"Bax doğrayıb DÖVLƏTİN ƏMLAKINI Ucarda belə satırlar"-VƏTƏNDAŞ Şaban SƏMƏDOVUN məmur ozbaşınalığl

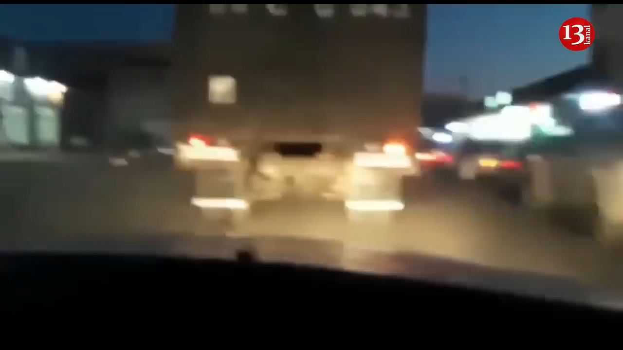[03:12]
Oturub gözləmişəm, hava da qaralıb. Oturub gözləmişəm ki, görün bu maşın nəvah çıxacaq. Bab, bu da baş Səmədov Şabanın zavod ziyanla işləyib. Mən aparıb, verib prokuraturayı, mən aparıb, verib məhkəməki bizim şəxsiyyətimizə toxunan hərəkətlər eləyir. Biz halal adamlarıq.